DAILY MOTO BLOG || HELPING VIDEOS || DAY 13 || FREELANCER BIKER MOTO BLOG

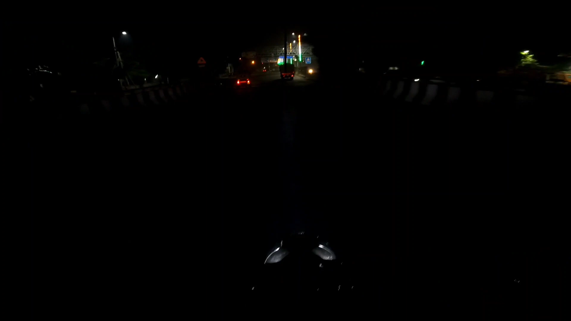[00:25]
तो मैं देख पा रहा हूँ सामने एक भैया खड़े हैं रिक्शे वाले, तो मैं उनकी हेल्प करके फिर चलता हूँ क्लास की तरफ।
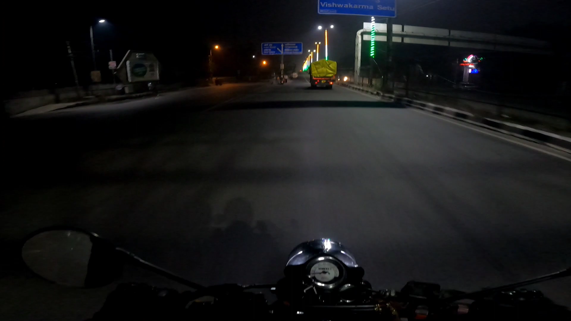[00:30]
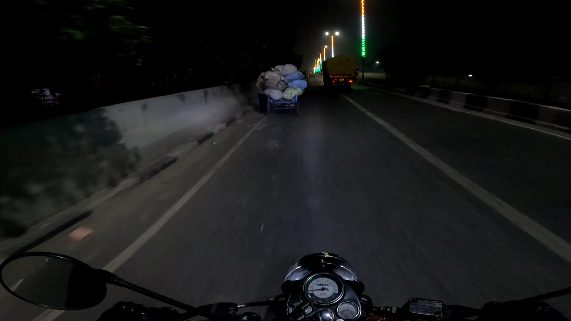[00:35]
बहुत सारे भैया खड़े हैं, चलो भैया है?
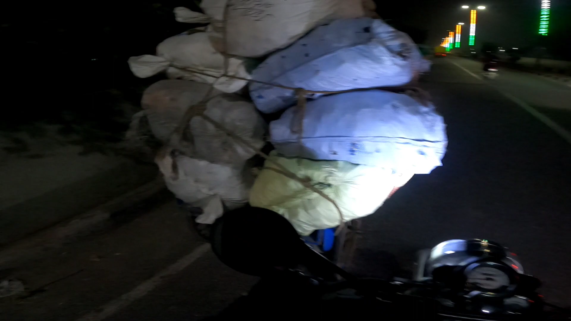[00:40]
क्या कर रहे हो? चलो, क्या भरा हुआ है इसमें?
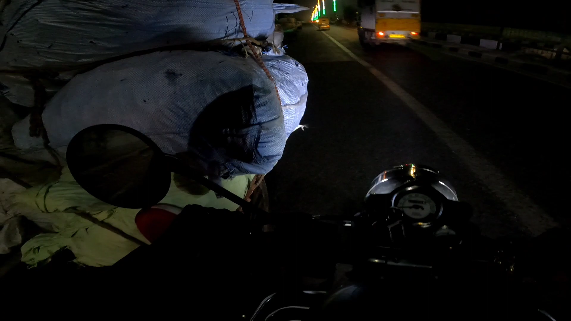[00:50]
चार्जर वगैरह रखा हुआ।
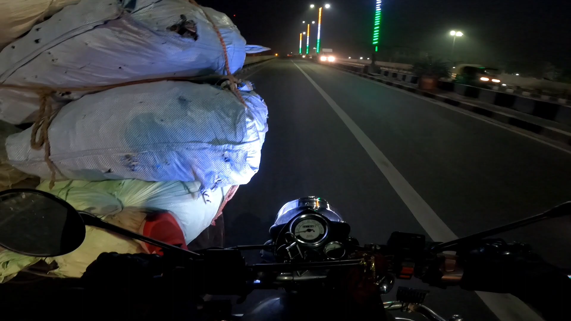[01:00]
चलते हैं क्लास के लिए। भाई बहुत भारी है, चार्ज और चुम पतंग जाकर बड़ा पड़ा है।
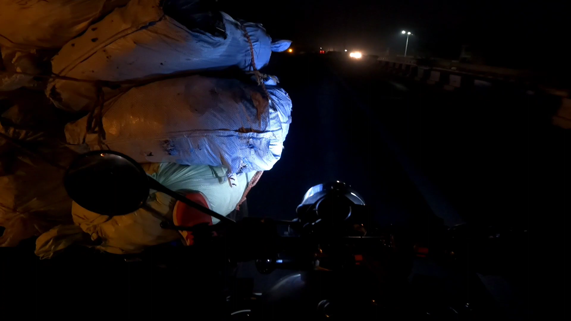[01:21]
चढ़ाई थोड़ी ज़्यादा है इस तरफ, तो मैं लगा पड़ा हूँ भैया के साथ। जाना आते भैया को छोड़ता हूँ
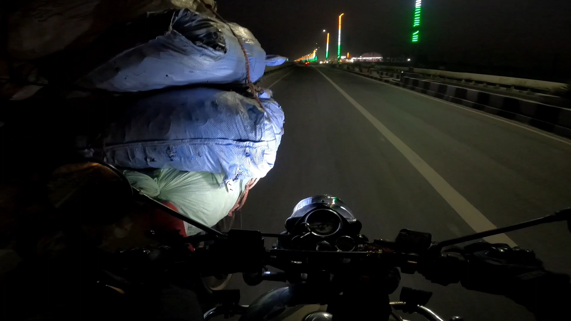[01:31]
और फिर मैं निकलता हूँ यहाँ, वरना मैं लेट हो जाऊँगा। आधे भैया चले जाएंगे। ओके भैया, ढलान है। ओके तो आप ढलान ढलान है, नीचे ढलान की तरफ जा रहा हूँ मैं।